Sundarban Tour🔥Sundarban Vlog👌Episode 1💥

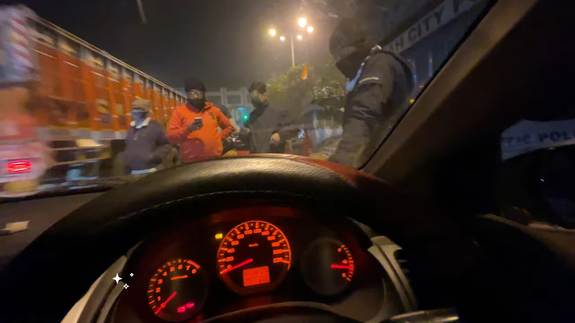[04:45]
तो यहाँ पे पूरा अभी चेकिंग चल रहा है जो कोलकाता में गाड़ी आ रहा है सारा।
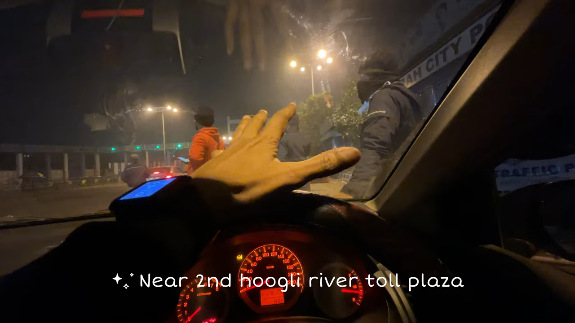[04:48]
तो
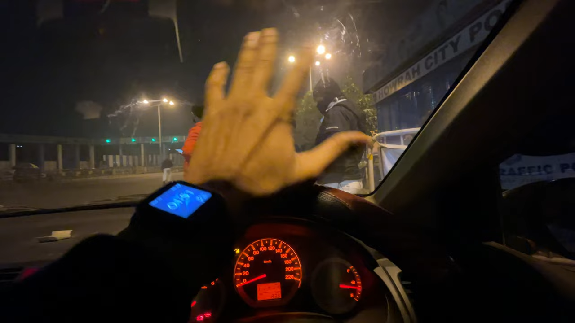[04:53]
ये जो सेकंड हुगली रिवर है यहीं से जा रहे हैं हम लोग।
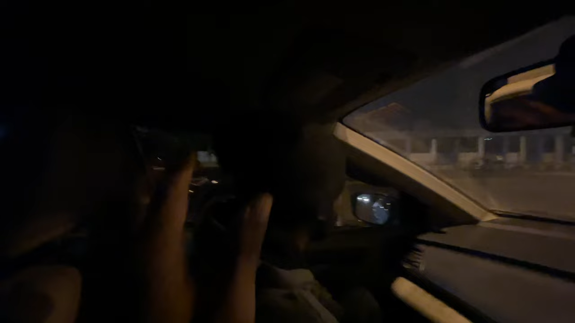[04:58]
देख सकते हो जितना गाड़ी आ रहा है, मतलब बड़ा गाड़ी कोई नहीं पकड़ रहा है, छोटा गाड़ी जितना जा रहा है ना सब चेकिंग चल रहा है यहाँ पे अभी फिलहाल।
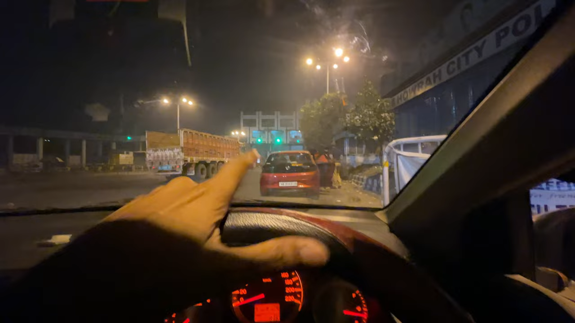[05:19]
अगर आप लोग को पता है तो यहाँ से अगर आ रहे हो तो भाई ये चीज़ रात को देख लीजिएगा, नाइट कर्फ्यू के लिए पूरा चेकिंग चल रहा है।
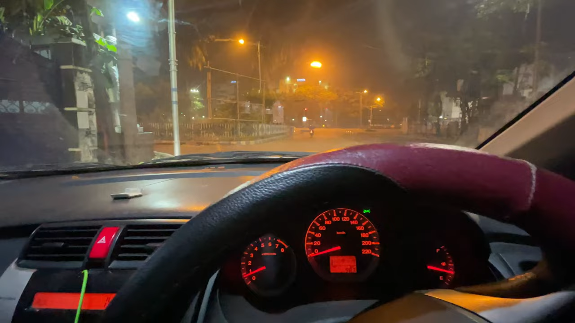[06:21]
तो लगभग एक महीने बाद मैं शायद कोलकाता में गाड़ी चला रहा हूँ और इतना खाली है रास्ता, मतलब सुबह में जो रास्ता रहता है कोलकाता का और रात में, तो भाई अभी